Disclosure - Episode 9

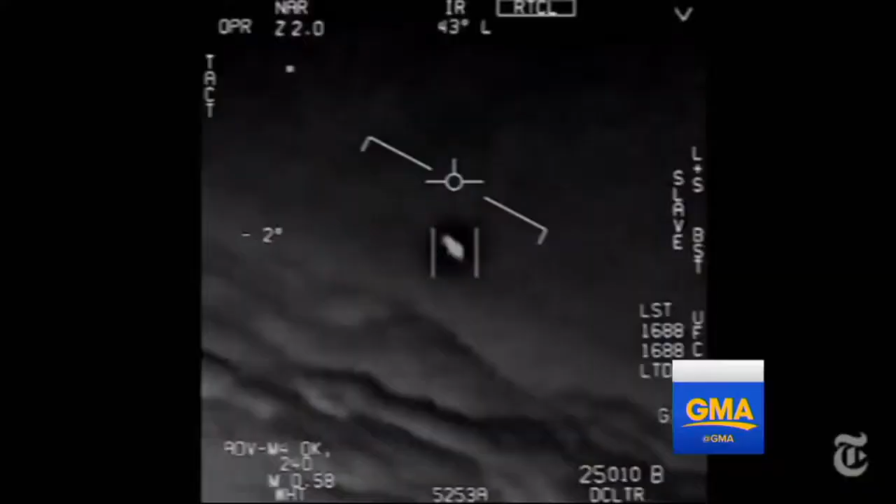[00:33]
I surely will. Was shot back in 2004 by two Navy F-18 pilots of an extraordinary UFO,
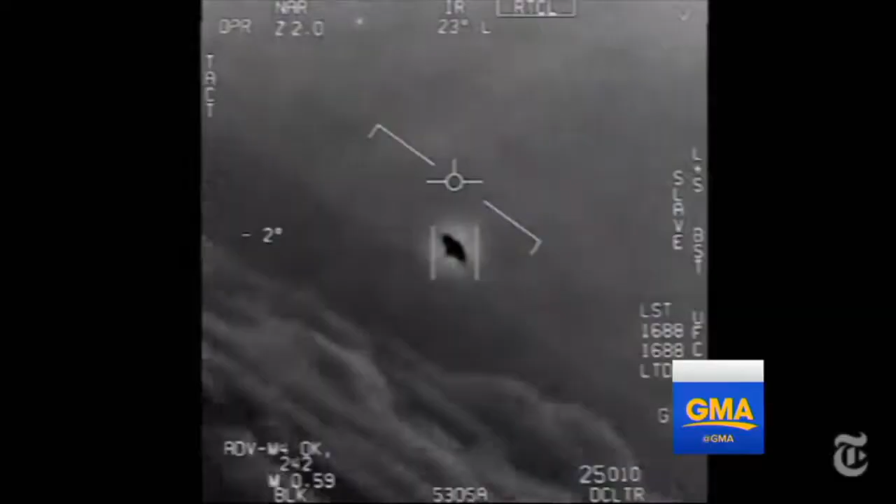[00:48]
It's on a FLIR system, which is a forward-looking infrared radar.
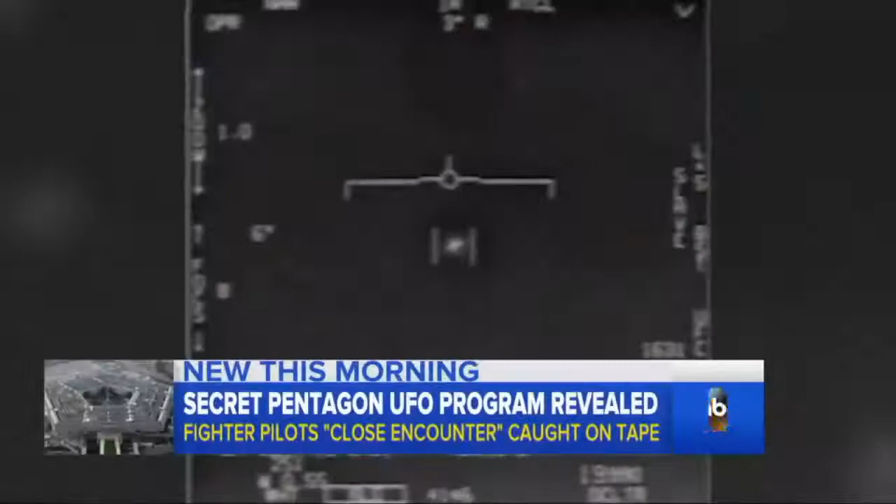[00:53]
So it's not a visual image. It's an infrared image.
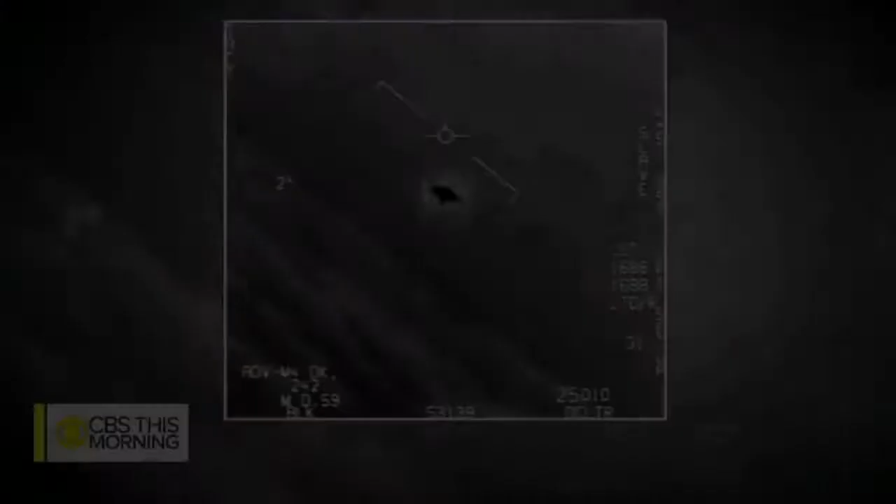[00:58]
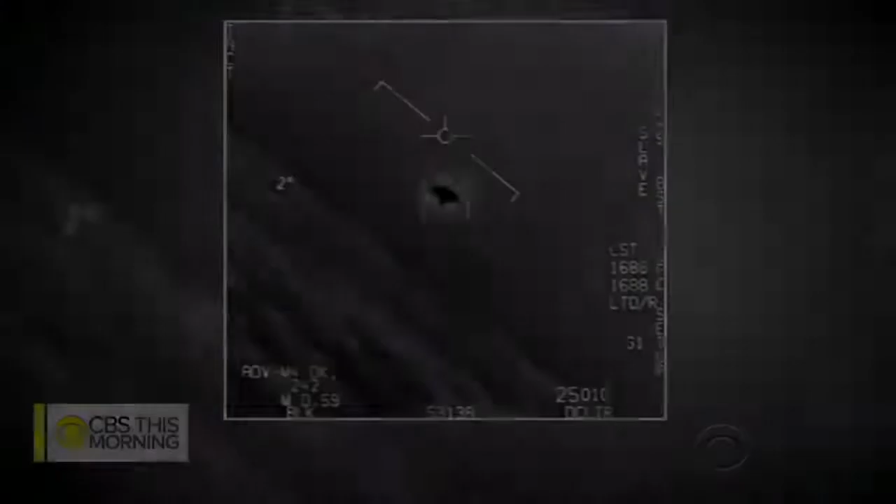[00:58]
And there's a glow around this craft, which is incredibly symmetrical. It's got an axis.
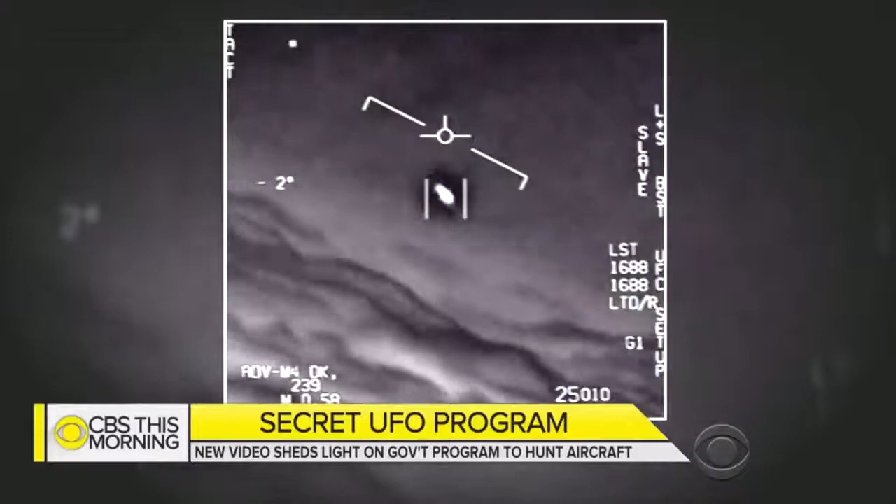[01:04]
It's got a spin. As I said, it's a spindle shape, like you're looking at a circle slightly, you know, off edge on. And these two F-18s are chasing this thing around the sky,
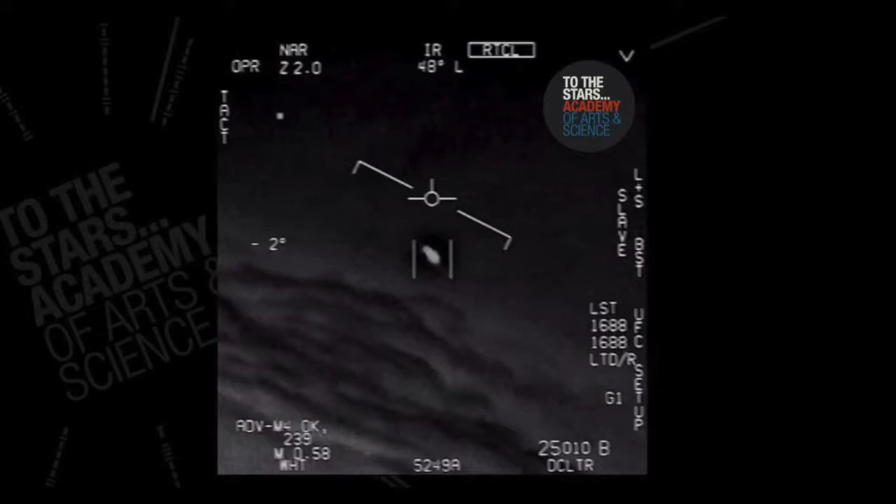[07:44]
It's not long. It's wide. It's a 40-foot disc. You know, we know the numbers because you've got, you know, clear heads-up display. You've got all that number stuff on the right. You know, you've got radar. This is a smoking gun. Mm-hmm. The classic, cliched smoking gun. Now, can you imagine this is the only piece of video they have? No. Hell no, Richard. Hell no. Exactly. So, yeah.